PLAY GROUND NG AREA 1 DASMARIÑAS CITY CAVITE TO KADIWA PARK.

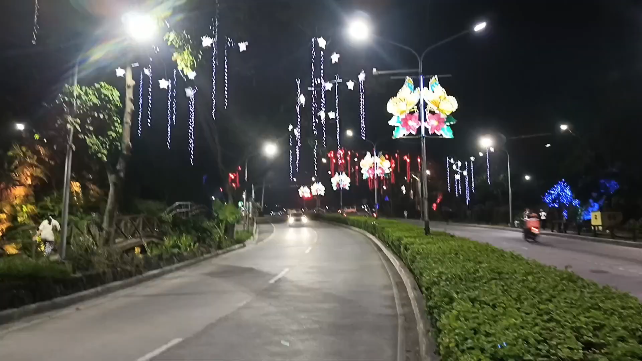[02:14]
Tapos guys, ito naman yung Kadiwa Park guys, Gasparilla City, Cavite. Ayan guys, ang ganda guys, oh. Ayan. Ayan guys, maraming ilaw.